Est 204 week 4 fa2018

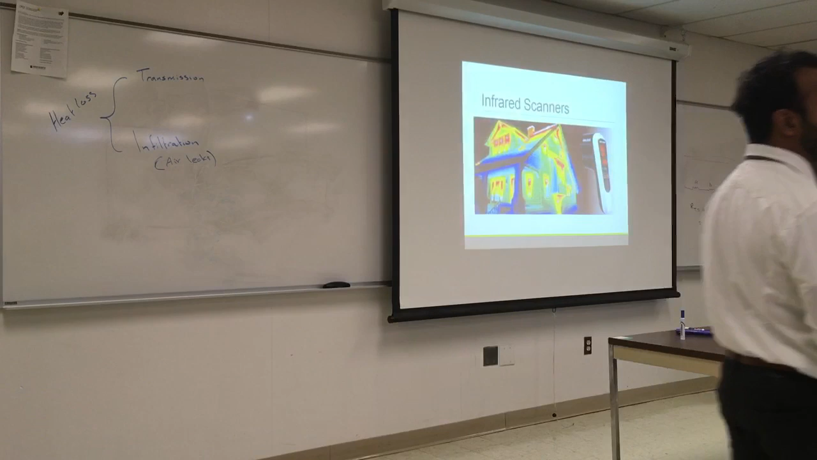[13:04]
You can go with the camera and just look at the hot and cold spots. Because again, sometimes it's something you cannot see. It's near the wall, so you cannot see where the air is leaking. But this will show you the hot and cold spots. It's very valuable when it comes to ductwork.